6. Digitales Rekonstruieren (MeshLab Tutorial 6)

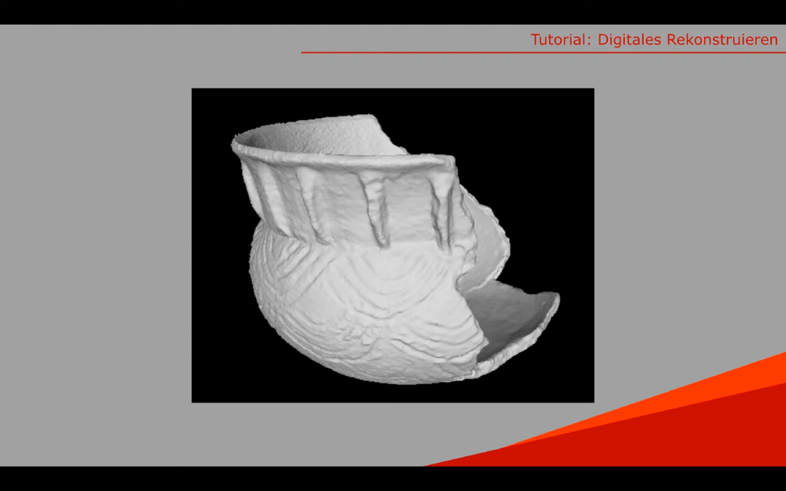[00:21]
Programms MeshMixer das 3D-Modell eines unvollständig erhaltenen Gefäßes rekonstruieren, indem wir das Modell an seiner Mittelachse spiegeln. In den Bild- und Objektwissenschaften gehört das Rekonstruieren historischer Artefakte zu den zentralen wissenschaftlichen Tätigkeiten.
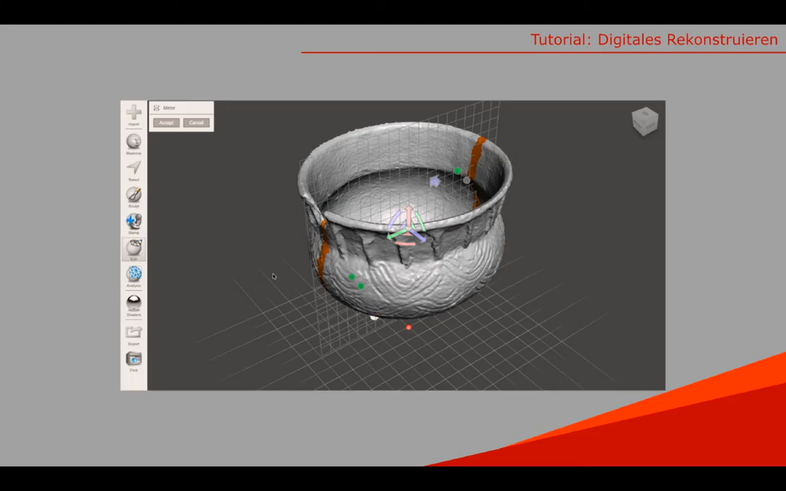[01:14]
Diese Methode ist mit dem Programm MeshMixer in wenigen Schritten durchführbar und soll hier anhand eines etwa zur Hälfte erhaltenen Bechers der nordamerikanischen Nodena-Kultur vorgeführt werden. Das Modell laden wir mit einem Klick auf Import in MeshMixer.
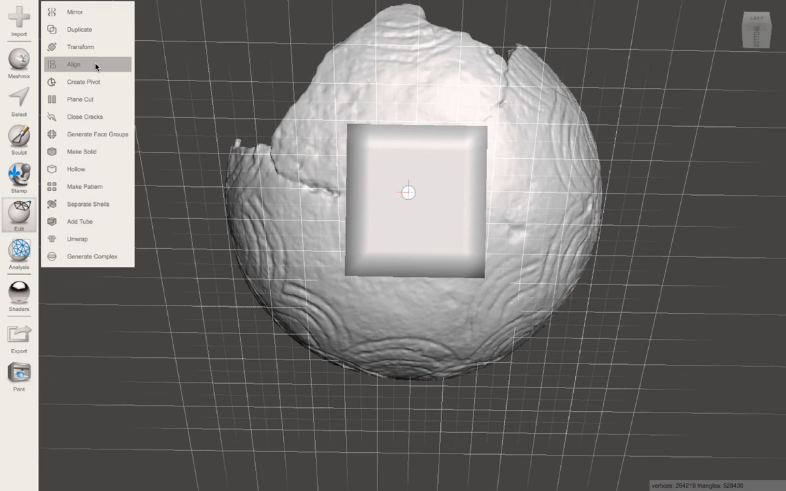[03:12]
Zum Ausrichten des Objekts muss das Aligning-Tool geöffnet werden. Dies ist ebenfalls unter Edit zu finden. Als Source muss hier Pivot ausgewählt werden. Als Destination wählen wir World Origin Y ab,
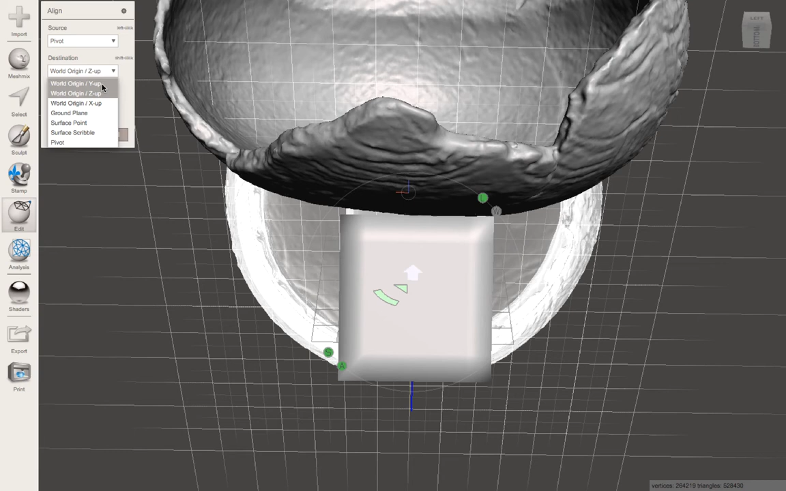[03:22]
damit bei der Neuorientierung die Y-Achse nach oben zeigt und die von uns gewählte Fläche im rechten Winkel zur Y-Achse positioniert wird.
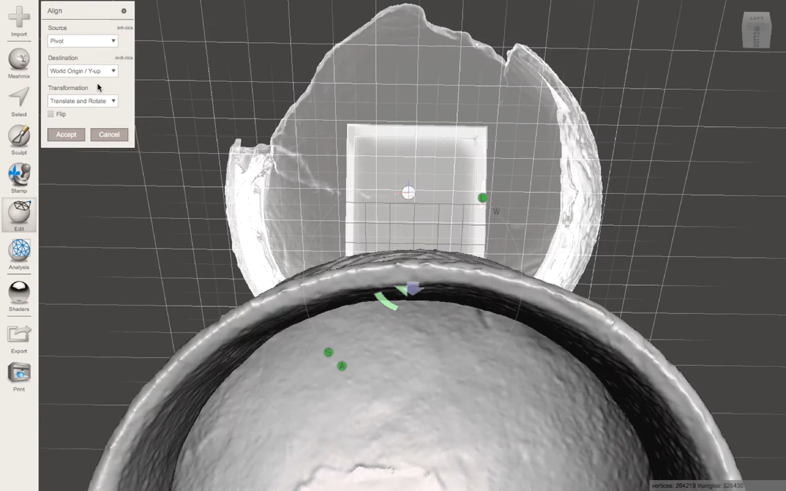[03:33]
Mit einem Klick auf den von uns gesetzten Pivot wird das 3D-Modell neu ausgerichtet.
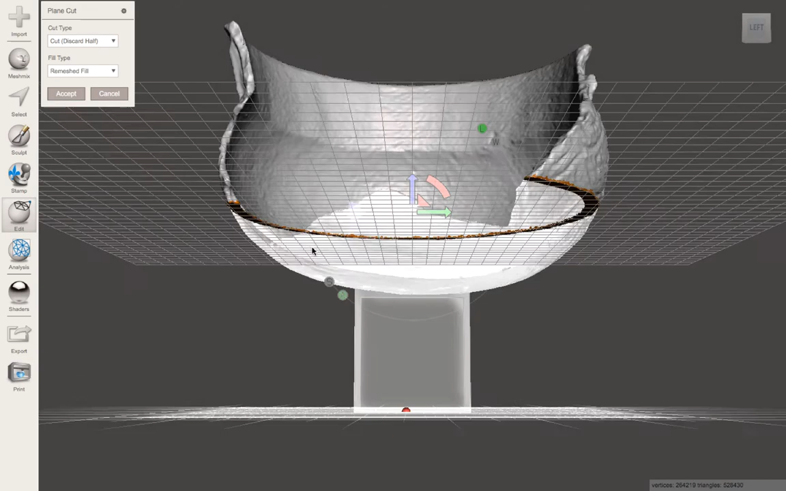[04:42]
Es erscheint ein Raster, das die Linie anzeigt, entlang welcher das Mesh beschnitten werden soll. Mit der Maus kann bei Bedarf die Schnittlinie durch Klicken und Ziehen neu gezogen werden.
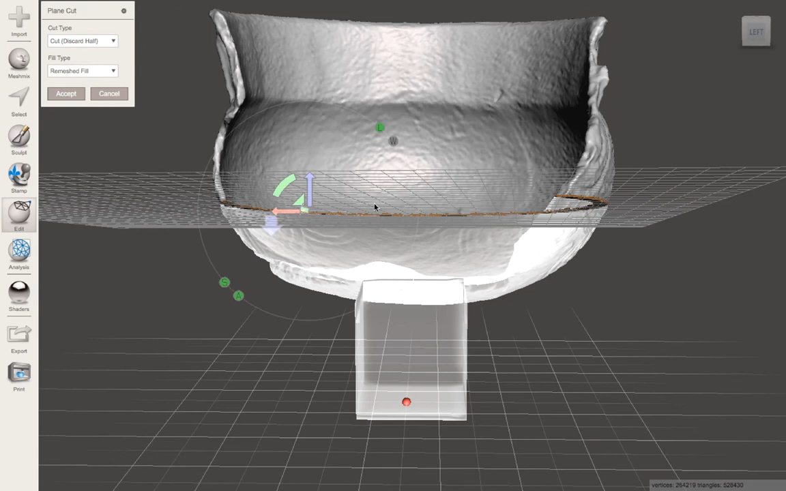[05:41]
Dabei wird das Mesh, das gelöscht werden soll, transparent dargestellt.
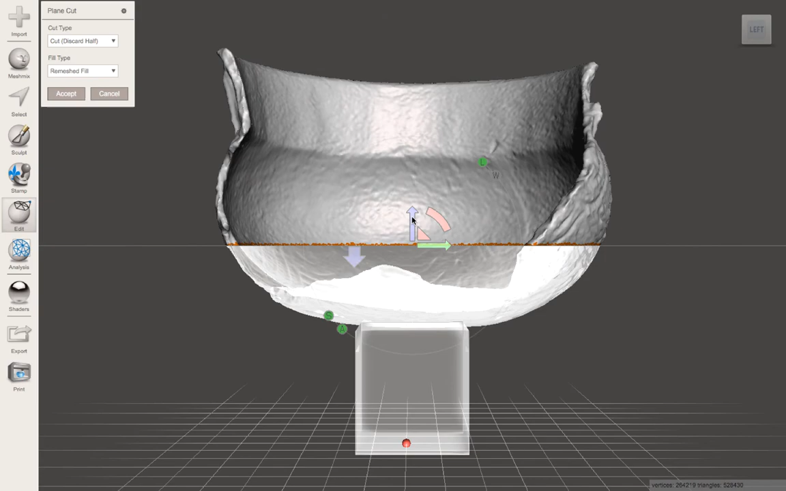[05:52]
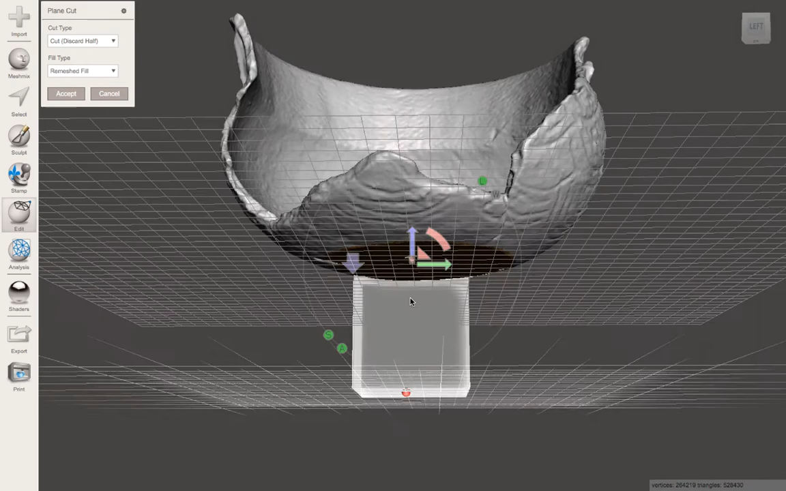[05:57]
Sind wir mit der Position des Schnittes zufrieden,
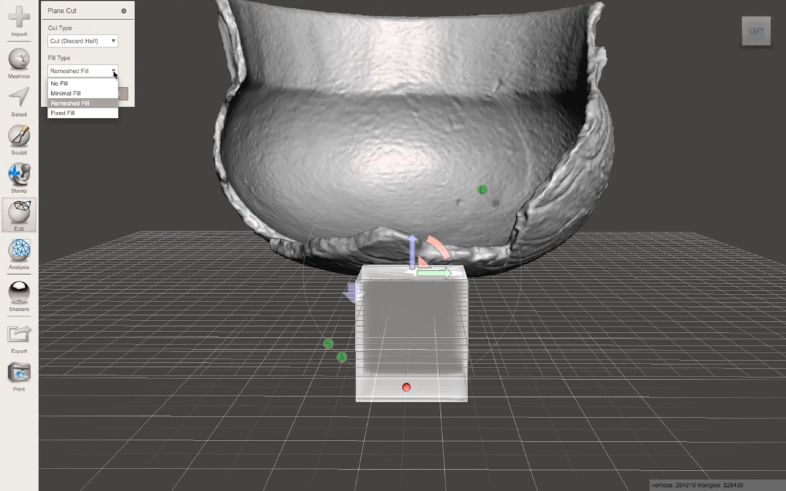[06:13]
Unter Fill Type kann man auswählen, ob das Loch im Mesh, welches durch den Schnitt entsteht, gefüllt werden soll oder nicht. Mit einem Klick auf Accept wird der Schnitt bestätigt.
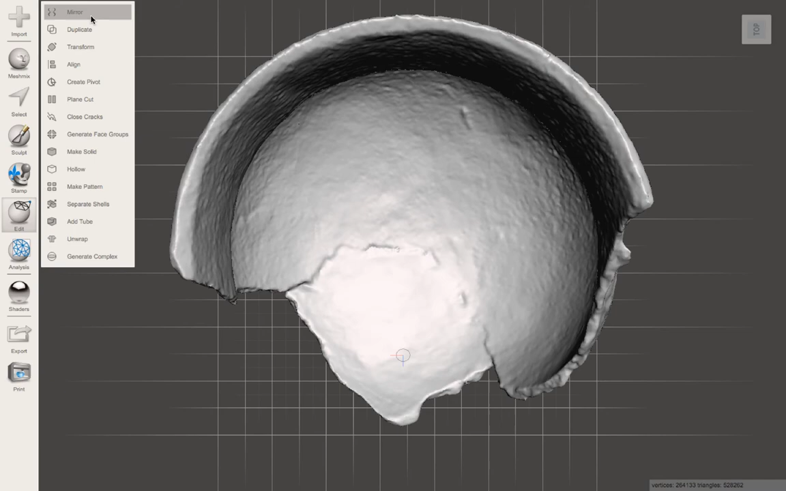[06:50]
Es erscheint, wie wir es auch vom Tool PlainCut kennen,
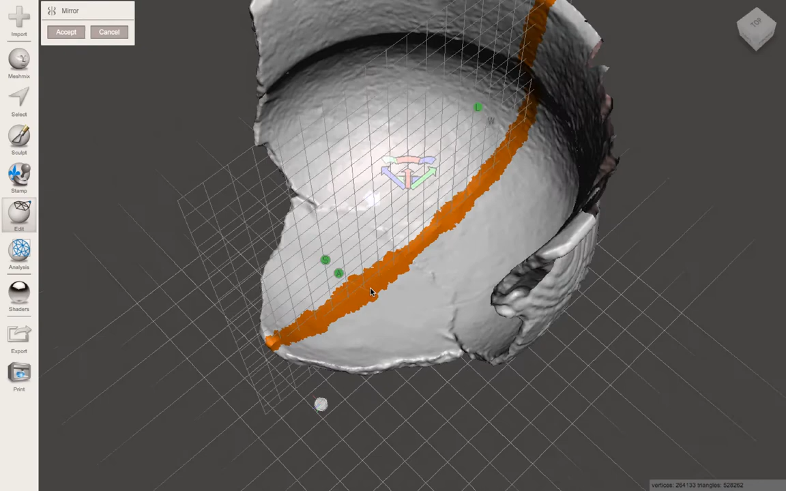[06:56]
ein mittig durch das Modell verlaufendes Raster, an dem das Mesh gespiegelt wird.
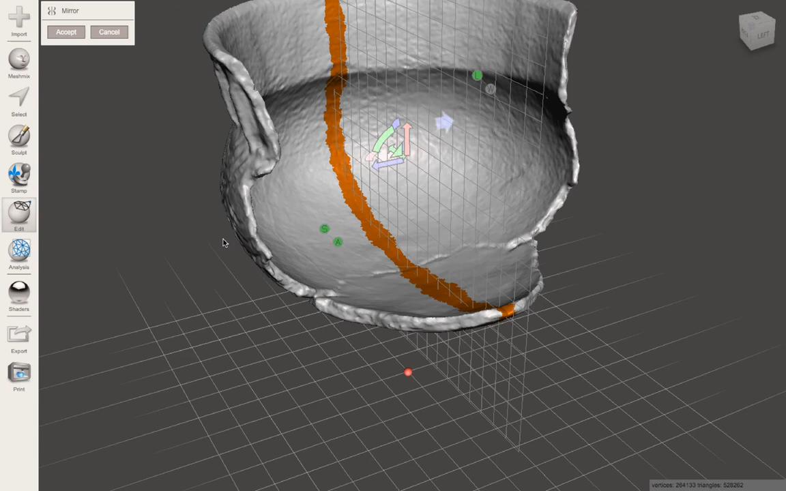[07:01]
Ebenso wie beim PlainCut Tool lässt sich die Schnittlinie auch hier mit
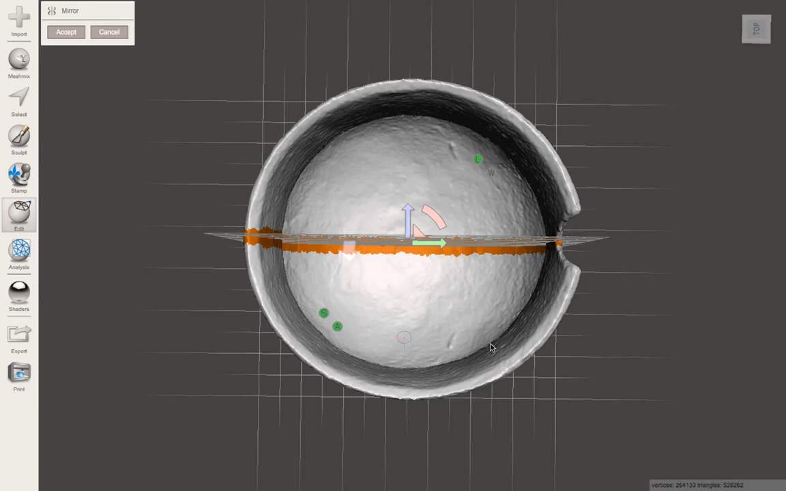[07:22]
Ist man zufrieden mit der Position des Rasters, muss die Spiegelung des Objekts nur noch mit Accept bestätigt werden.